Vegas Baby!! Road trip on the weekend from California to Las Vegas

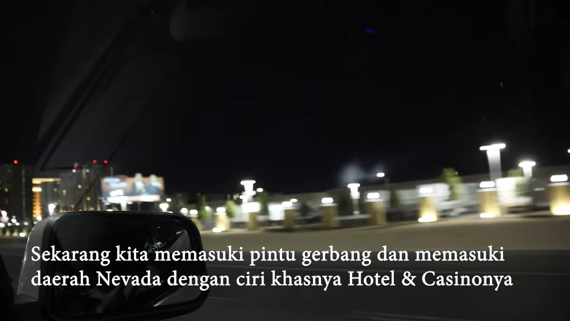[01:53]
Ada di sebelah kanan kita adalah outlet store dengan latar belakangnya hotel dan kasino.